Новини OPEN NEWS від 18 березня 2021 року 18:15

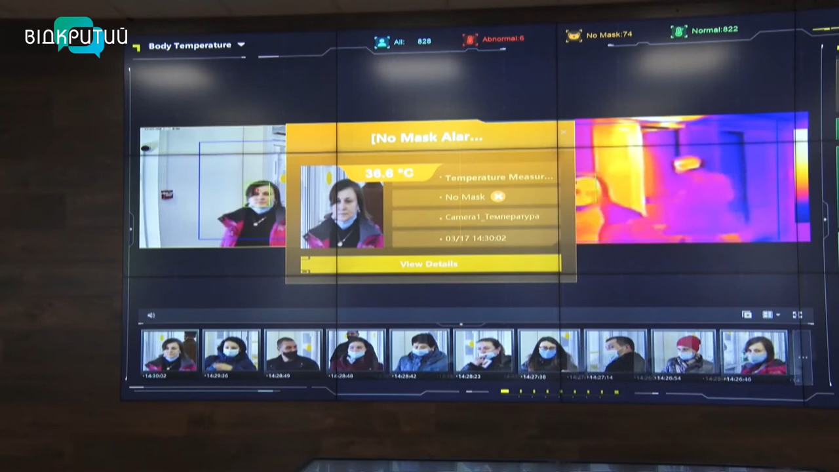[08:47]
а червоний колір сигналізує, у людини підвищена температура.
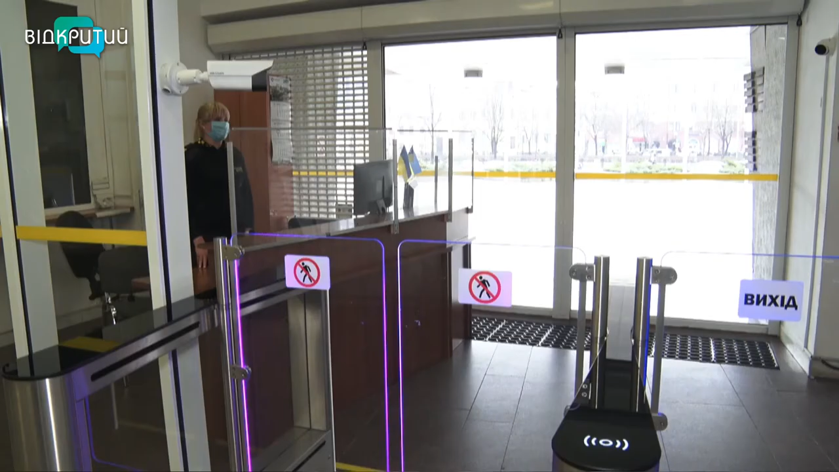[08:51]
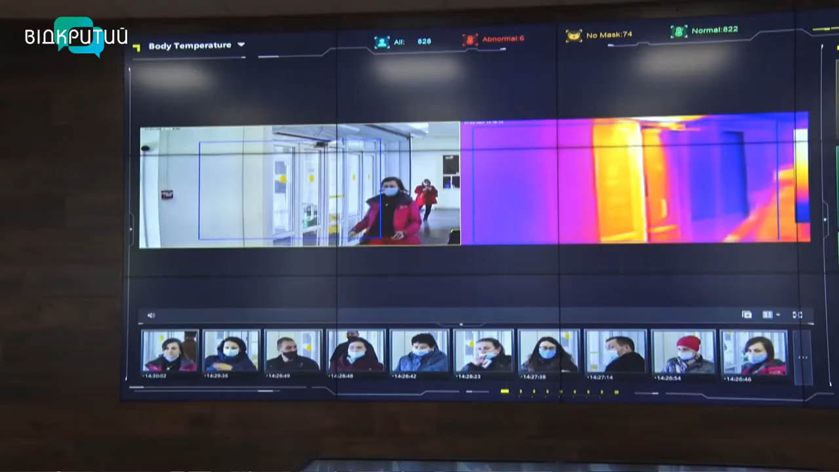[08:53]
А ще камери можуть складати статистичні звіти, наприклад, показують,